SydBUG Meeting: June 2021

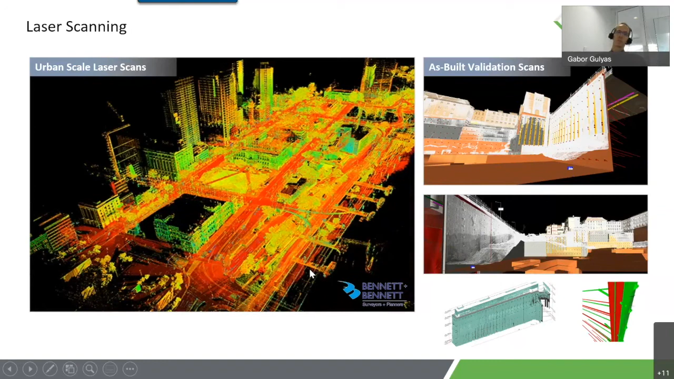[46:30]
In that they've collected about three terabytes of data on the entire site before construction even began or design even began. And that was the base of the future tasks site analysis.